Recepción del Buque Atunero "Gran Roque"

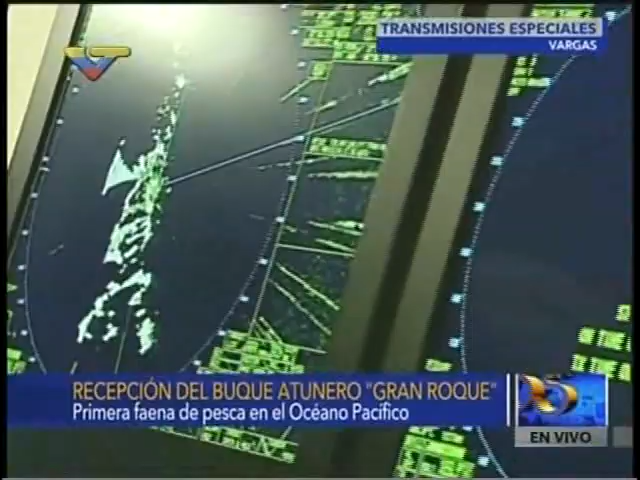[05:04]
También tenemos un sonar, ¿verdad?, que generalmente no detecta paro,
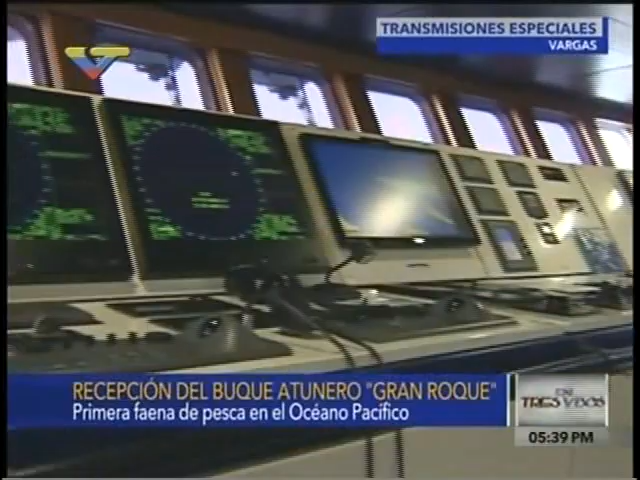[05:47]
un sonar que nos permite ver el fondo del mar para evitar un encallamiento, una varadura del barco.